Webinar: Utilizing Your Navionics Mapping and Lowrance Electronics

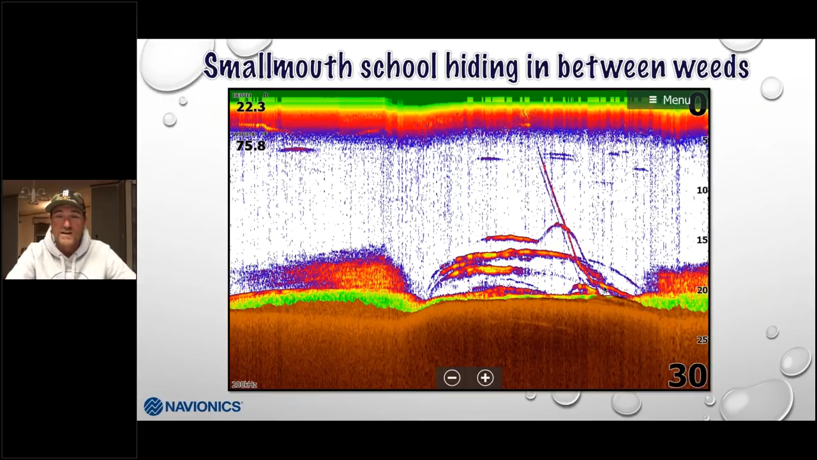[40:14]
look not so boring and a little bit better sand strips come in and I can see that kind of stuff turn around start firing into there so I still utilize both up front but when it comes to actually attacking things off my trolling motor definitely using my traditional sonar here's a single bass and brush pile now in this particular brush pile I was able to see them on sonar it's kind of tough to do you can see them because of this cloudiness right here that you're getting these branches are hard but they're thin they've been under the water a long time but down scan shows and be clear as day here you got you know you get kind of a harder bottom I can tell this is rock and again you can see from those greens on here that it is rock and then you got
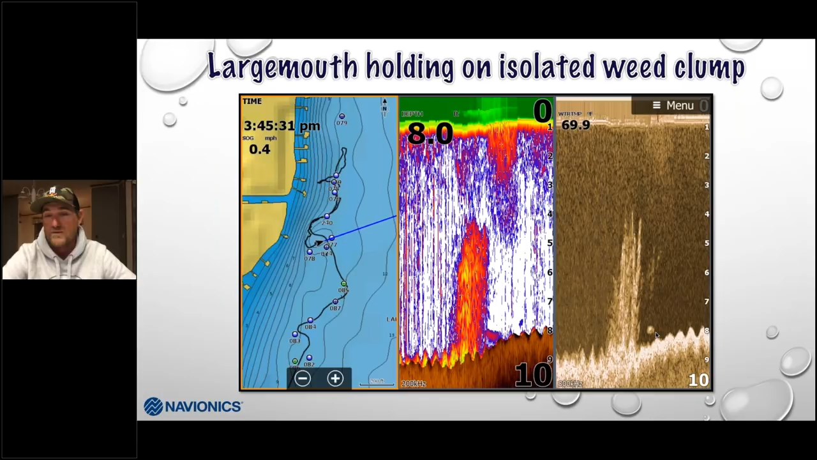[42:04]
probably came from that side over and this kind of took it up I just caught that but I'm down scan that looks like a donkey to me looks good sitting there right off the bottom right on that clump of weeds he's got a rattles trapper chatter bait written all over him that's the majority of my seminar
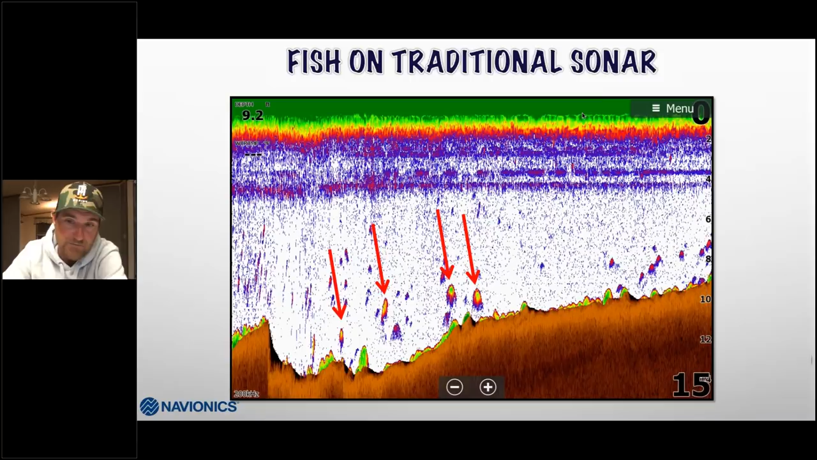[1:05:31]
that I'm looking here marking
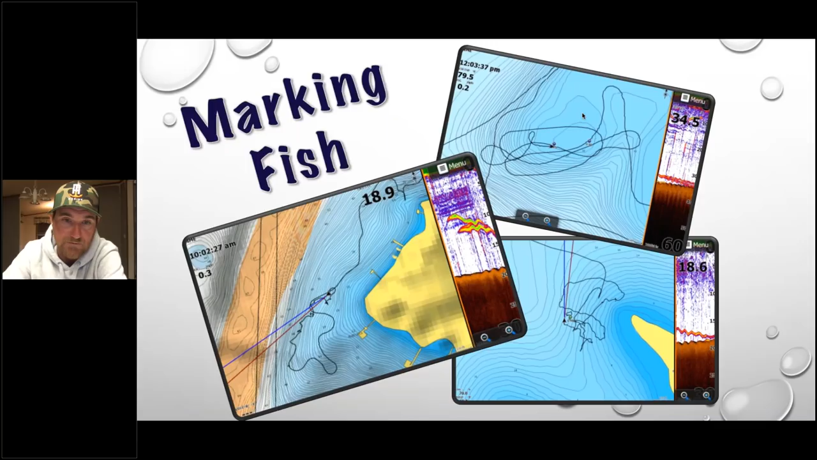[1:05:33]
fish oh here's one again contour gets tight if they're spaced out like it is here this is all the mud basin out here there ain't nothing out there it's just slow waved contours they just moved slowly as it came up here onto this reef this hard point it says I think it says hard point right there as it comes on to this all of a sudden these contours get really really tight so here I'm coming off of it you can see it's because there's rock there it can't move so